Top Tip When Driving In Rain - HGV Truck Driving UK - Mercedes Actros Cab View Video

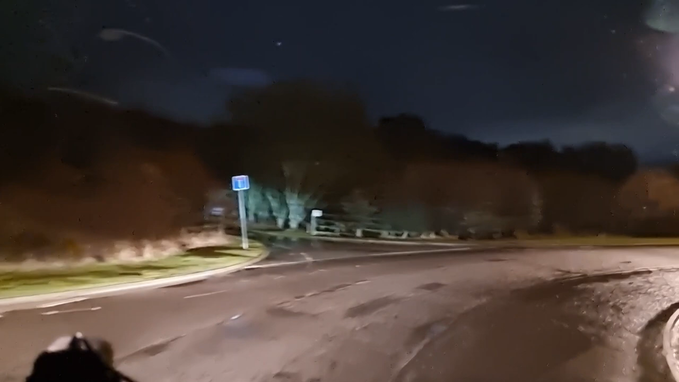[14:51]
Take the fourth exit. Towards M62. To melt an industrial area. Then, enter the roundabout.
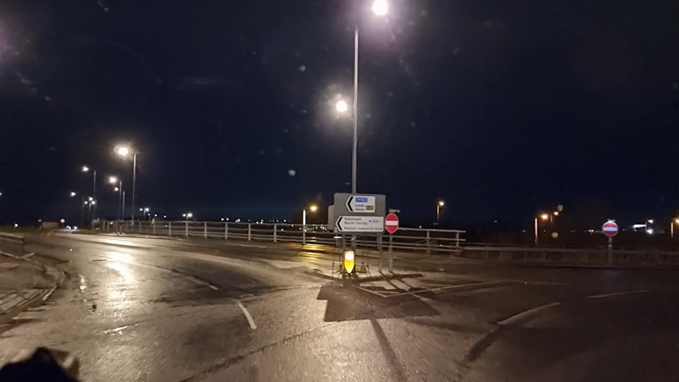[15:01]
Enter the roundabout. Take the second exit. Take the second exit. To melt an south residential area.
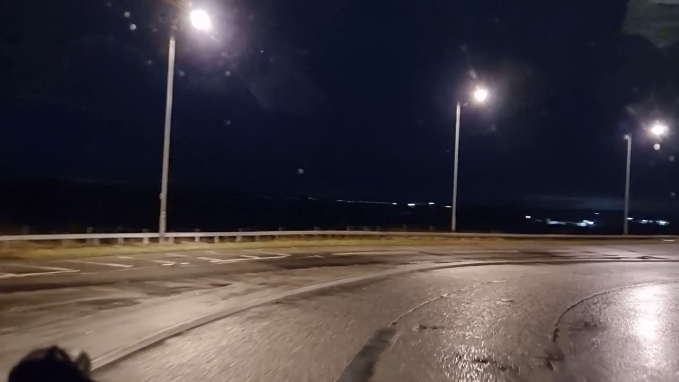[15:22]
There's a big old Amazon building down here. Come on.
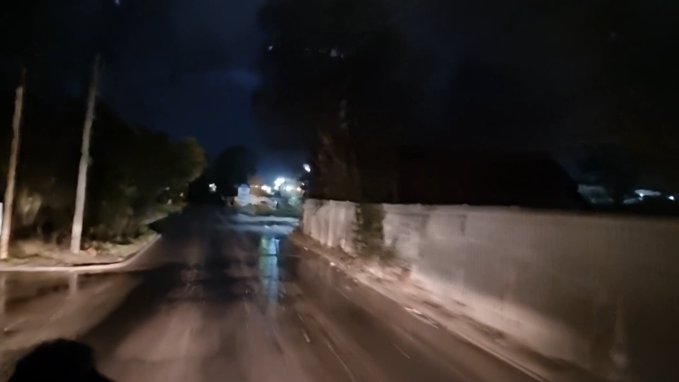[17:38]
right now you don't want to be missing the sign down here